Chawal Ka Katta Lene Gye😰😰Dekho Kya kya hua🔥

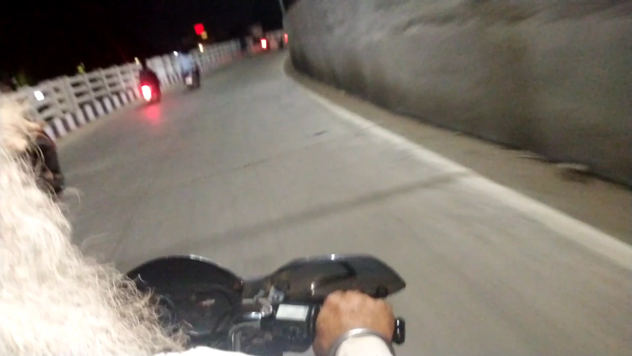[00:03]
तो आप लोग देख सकते हैं यह कोटा के कुछ नजा रहे इस एरिया को बोला जाता है एशी वाले गरेजजी के यहां का एरिया
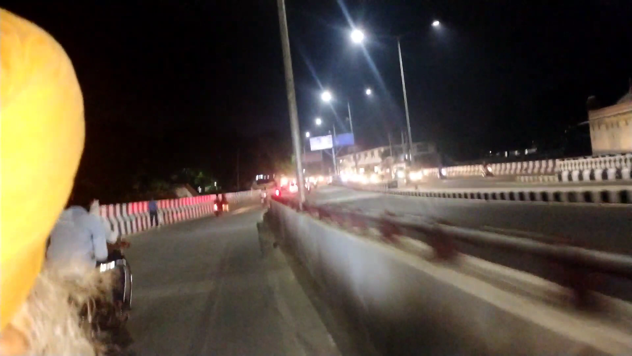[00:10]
अब यह आप लोग देखिएगा अभी एशी वाले गरेजजी आएंगे कोटा के इसको दिखाऊंगा मैं आप लोग
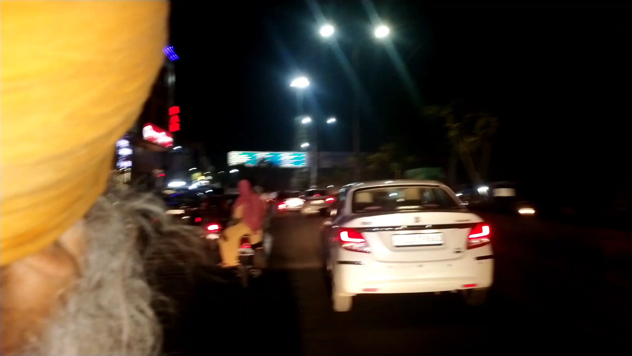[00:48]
इसको बोला जाता है सी एडी सरकल अब देखना आप अब बहुत सारे मोवमेंट जैसे भी आएंगे जहां आपको राइटिंग के दिखेगी
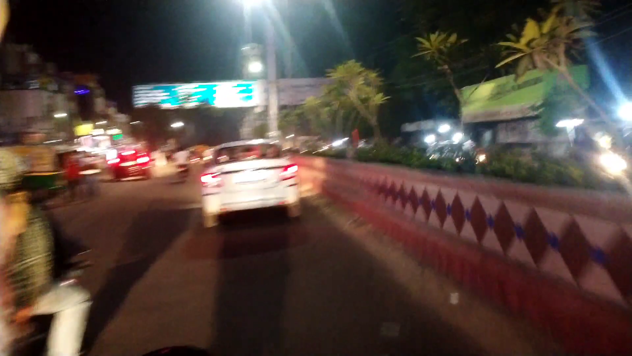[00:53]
कोटा कि मेली इसमें अब भी बहुत बढ़ी अचीज बनने वाली है यह फाइनल तो मैं आपको जब बन जाएगी जब भी लिखाऊंगा
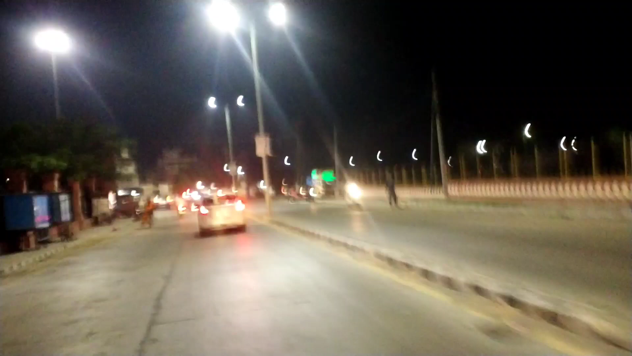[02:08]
भी है कि शोर पुरा थाना बोलते हैं